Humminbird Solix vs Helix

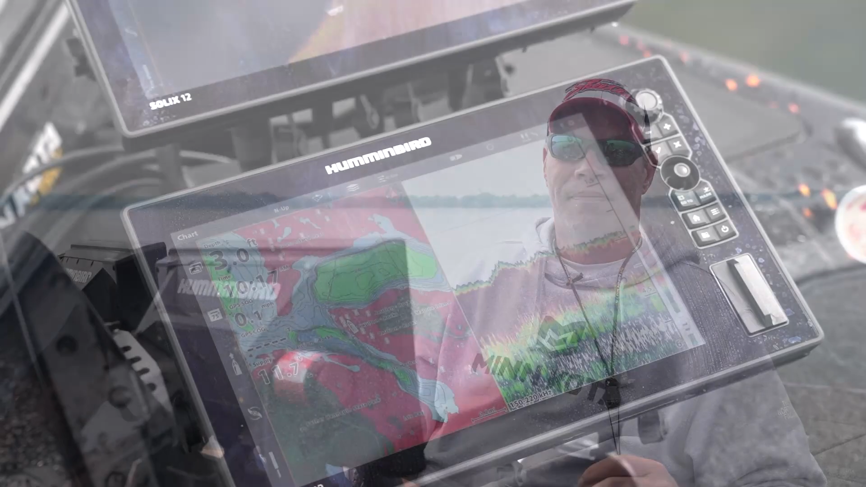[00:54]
Solixes, all four Solixes networked together.
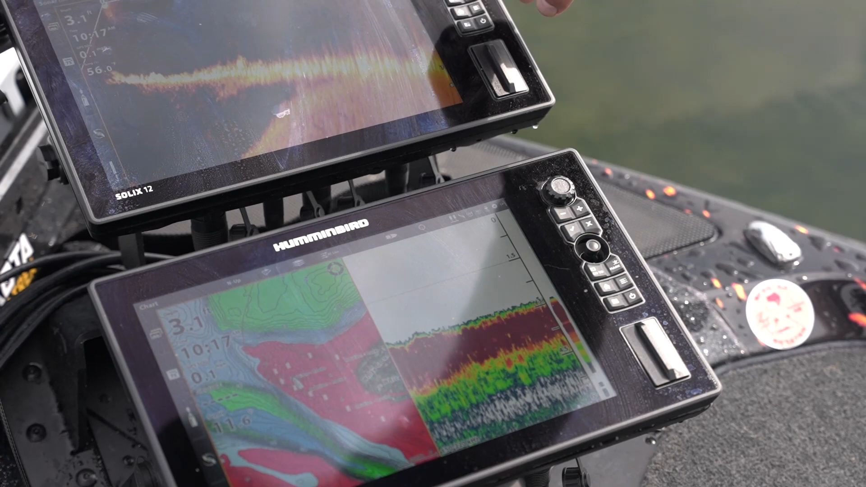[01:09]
If I want to go in and set my 360 back, I can do that.
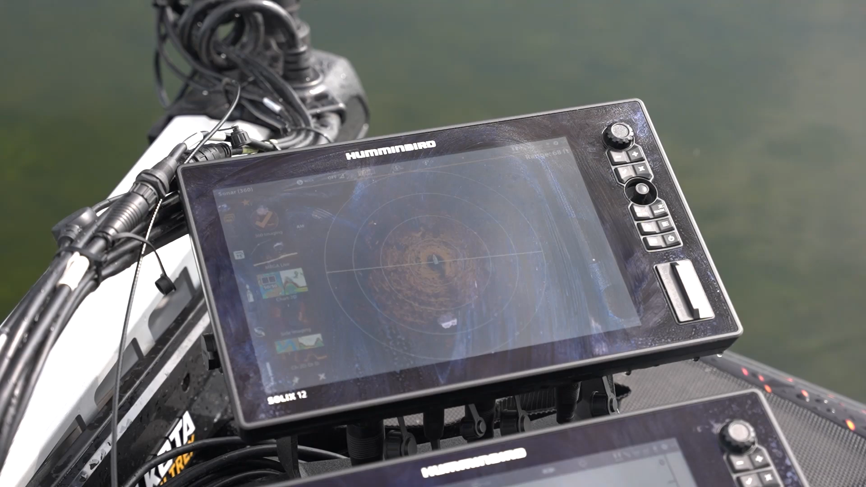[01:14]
If I want to go back and split into this,
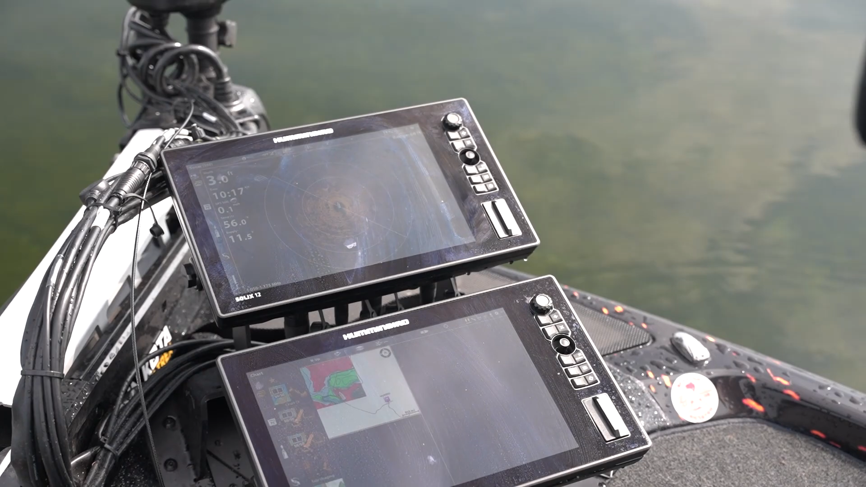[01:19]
let's go Mega Live up here.
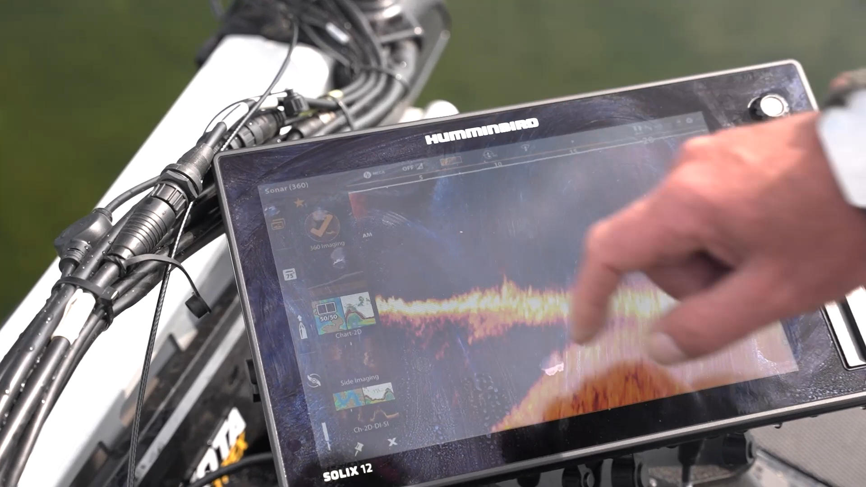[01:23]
So now I've done my Mega Live, my 360, my mapping, my down imaging sonar.